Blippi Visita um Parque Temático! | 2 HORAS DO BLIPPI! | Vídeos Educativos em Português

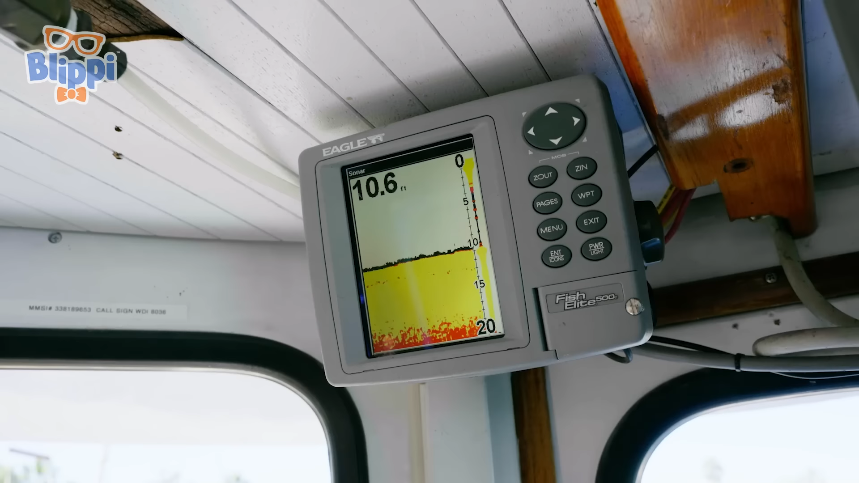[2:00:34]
Isso mostra a profundidade da água. E ali você pode visualizar o fundo do mar. Oh. Quando vamos ao alto mar, dá pra ver os peixes passando aqui.